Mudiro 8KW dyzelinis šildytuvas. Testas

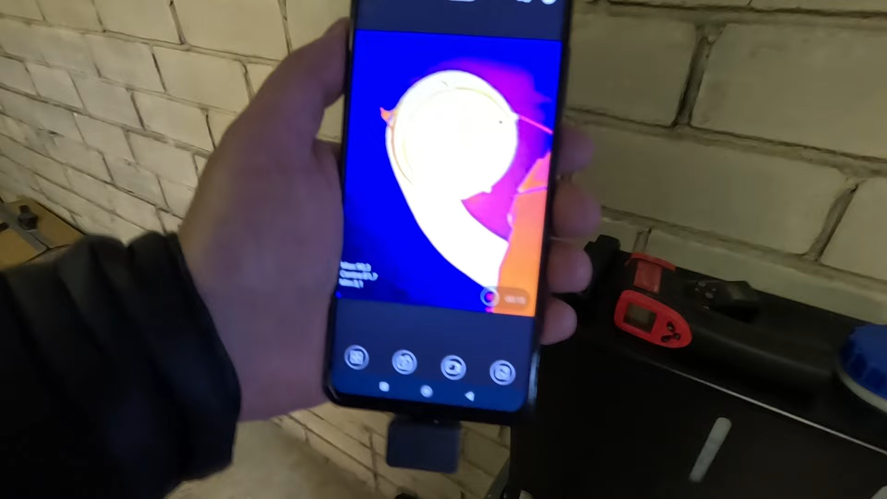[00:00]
Oro kūtimas maksimaliai piksuoja 90 laipsniai.
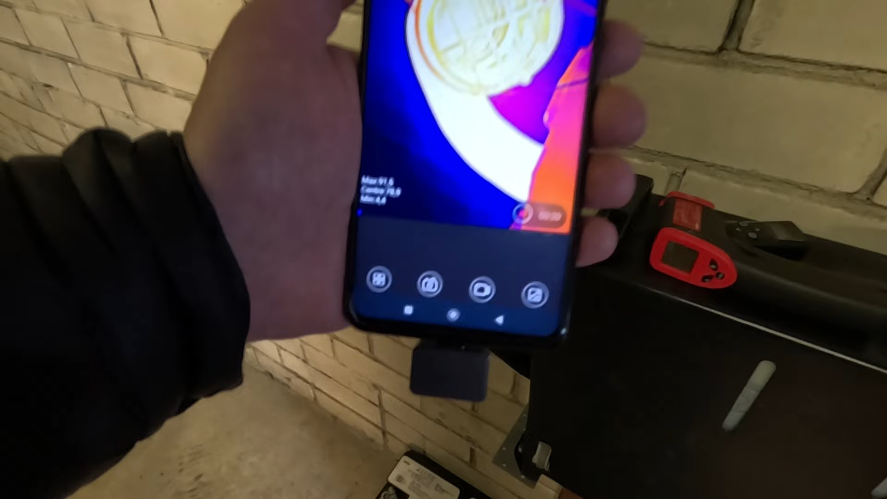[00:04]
Pajaugiau dermovizorių ir pasižiūrėkim, ką piksuoja dermovizorius.
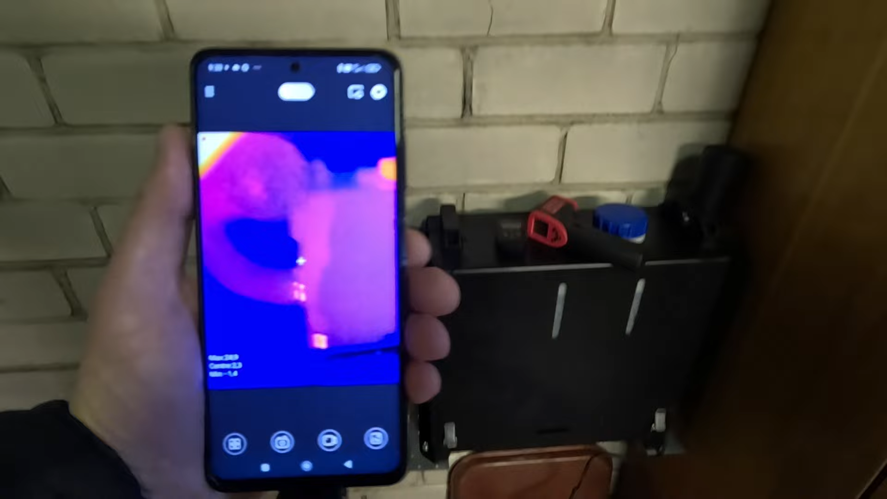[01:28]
Taigi dabar pažiūrim, ką rodo termovizorius.
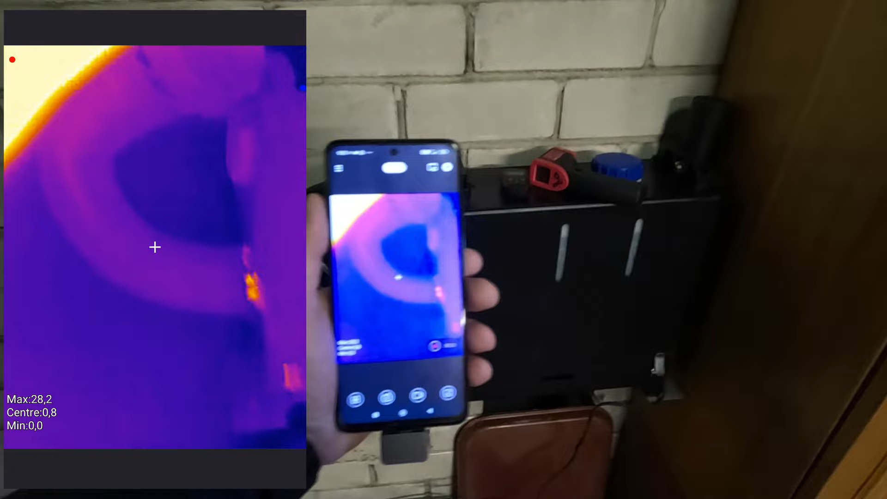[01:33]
Taip, dabar įjungiau termovizorių ir aš nėjau iš telefono ekraną.
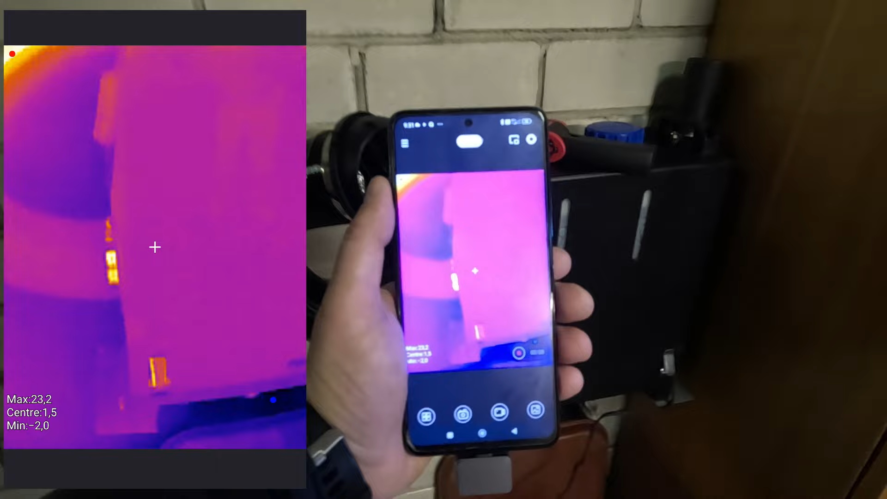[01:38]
Ir ką mes matom, termovizorių seksuoja,
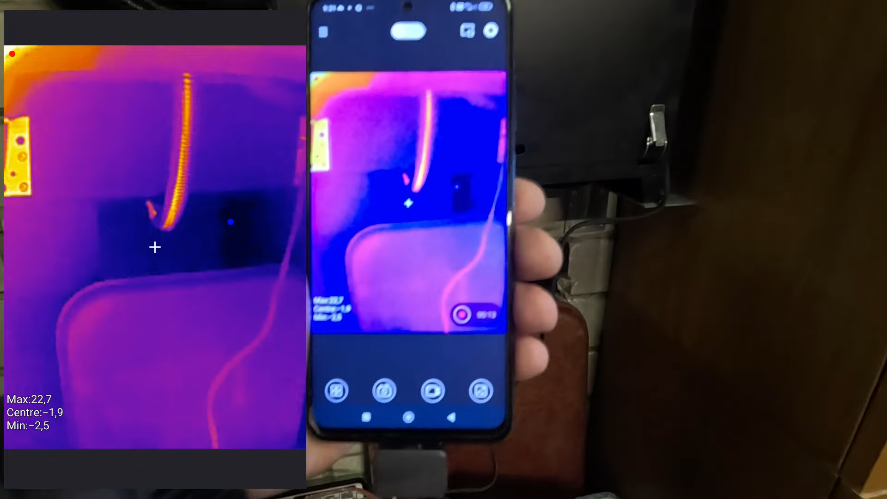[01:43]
šalčiausia vieta yra minus du.
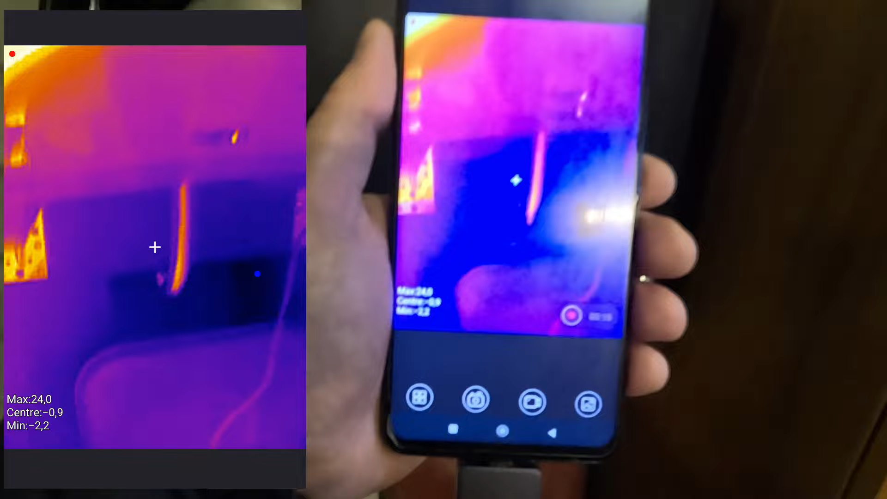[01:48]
Šilčiausia yra, na,
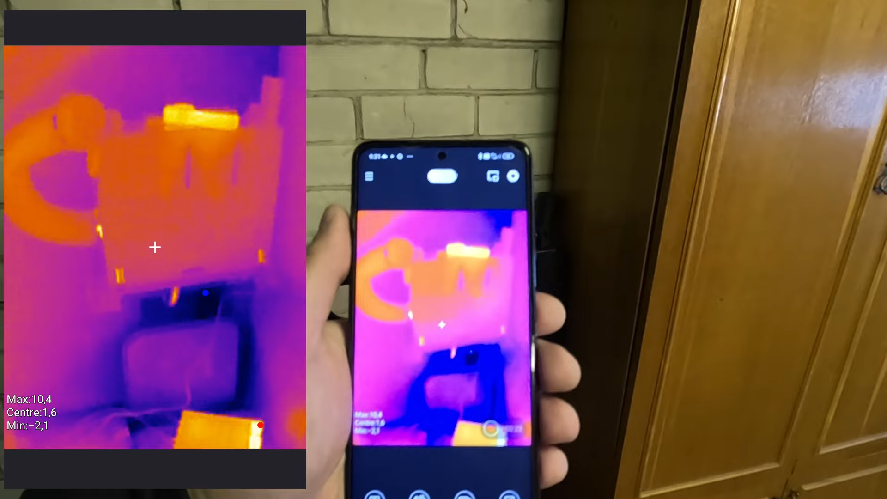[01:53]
sienos paviršiaus temperatūra, matom, yra viens kablielis penki laibs, nei kažkur.
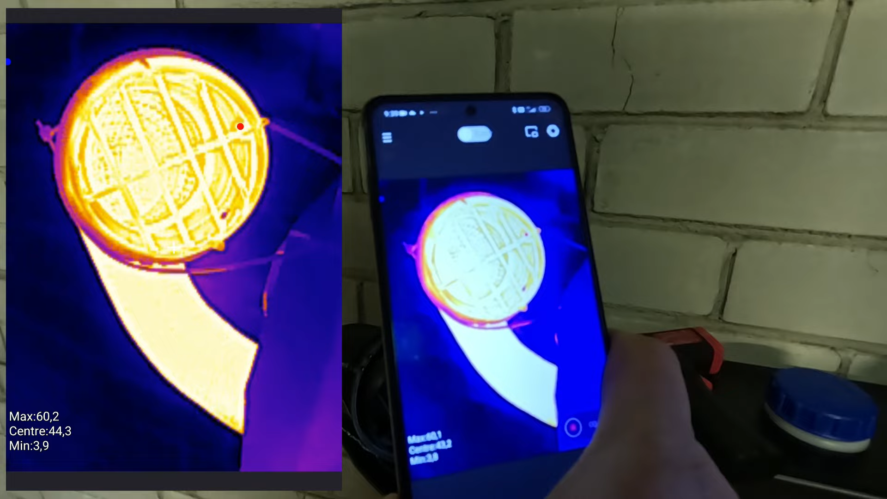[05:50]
Taip, centras termo vizorius fiksuoja maksimum 60 laipsnių. Štai taip ykaitęs guzelinį iš Lietuvos.
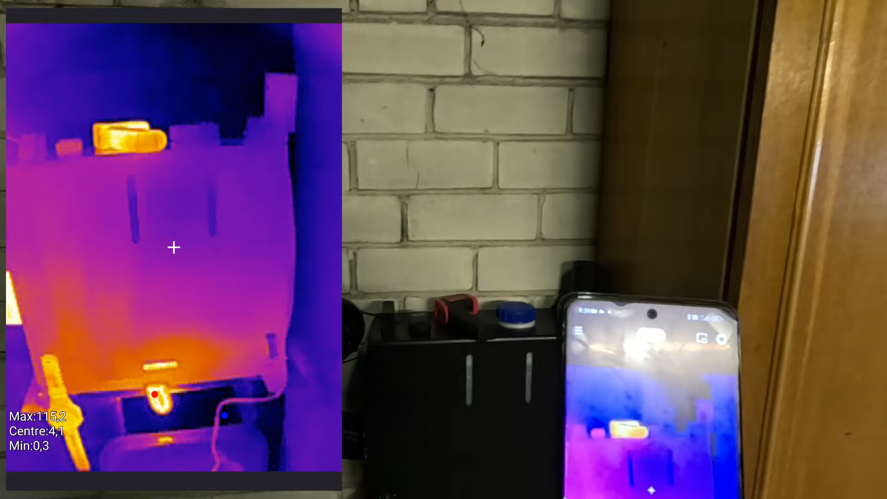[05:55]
Matom, išmetimo vamsdės įkaitęs iki 190 laipsnių, matom ant termo vizorius. Maksimaliai fiksuota temperatūra yra 190.
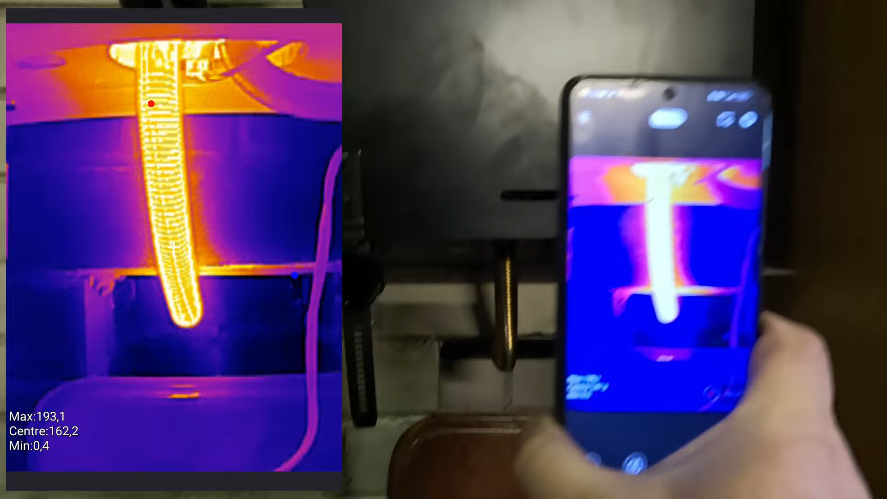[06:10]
Štuoni, štai net 200 laipsnių, ten aukščiau.
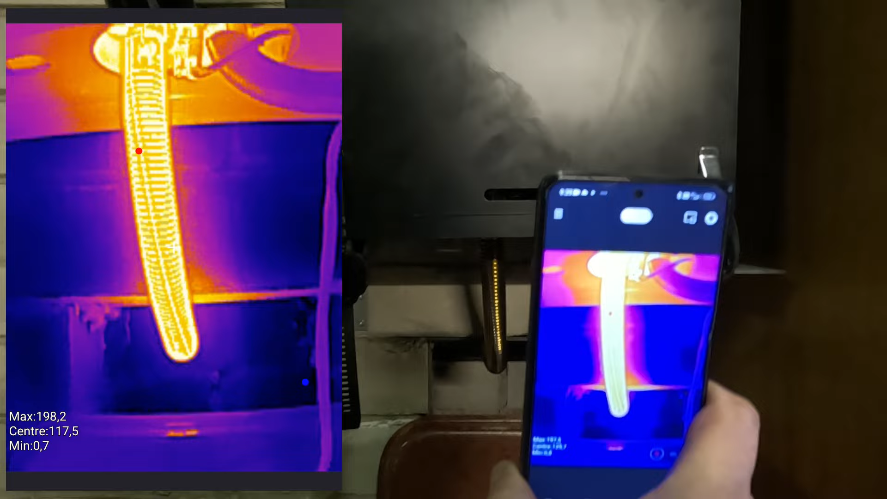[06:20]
Beje, šis termo vizorius daugiau 200 laipsnių ir nerodo.
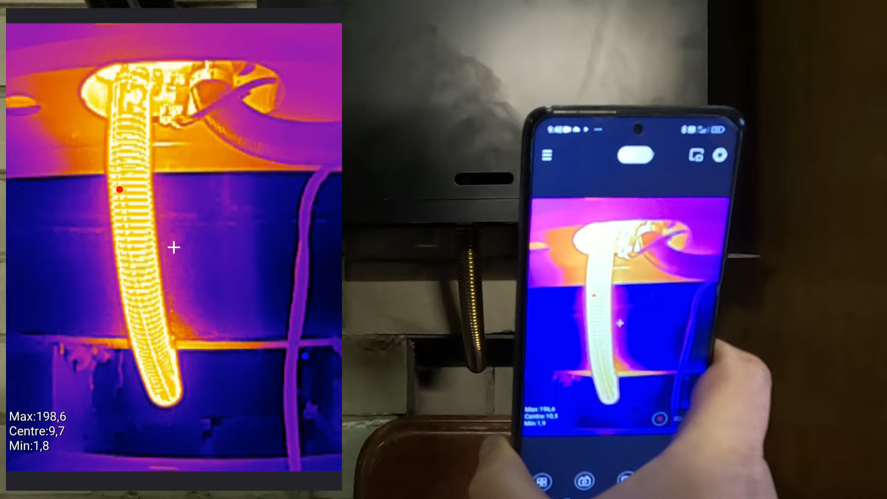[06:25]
Tai gali būti, kad ir virš 200 šiek tiek yra.